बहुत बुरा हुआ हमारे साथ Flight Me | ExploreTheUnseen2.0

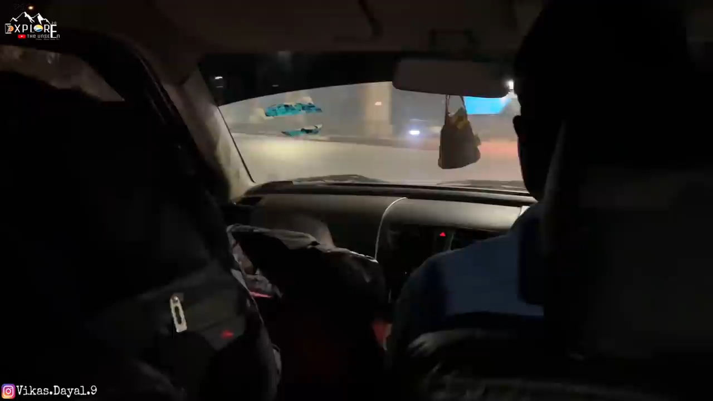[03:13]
हाँ, 3 आदमी 2 दिन के लिए पता नहीं कितना बैग लेके जा रहे हैं ना।
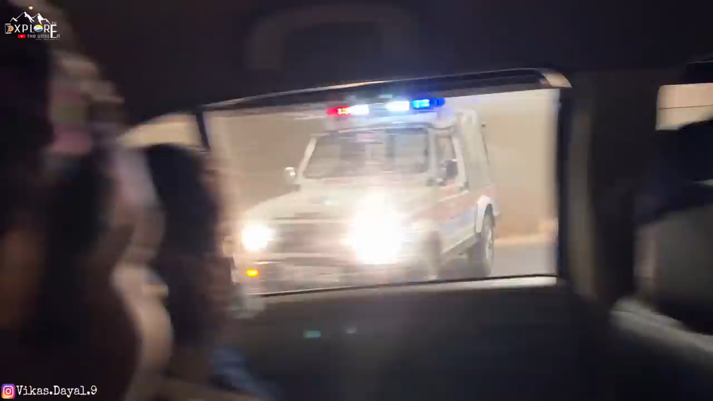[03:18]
पुलिस खुद ही सिग्नल ब्रेक कर रहा है, देखो उल्टा जा रहा है।